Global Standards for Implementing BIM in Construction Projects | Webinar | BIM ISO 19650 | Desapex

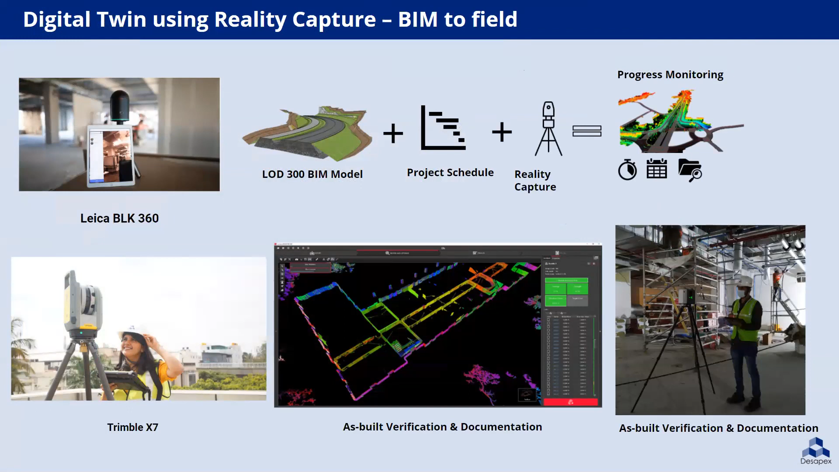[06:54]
That model can be further used for as-built verification and documentation, and also construction progress monitoring. Let's go through some case studies of our projects where integration of technology and digitalization provided great outcome to our clients to meet their desired results.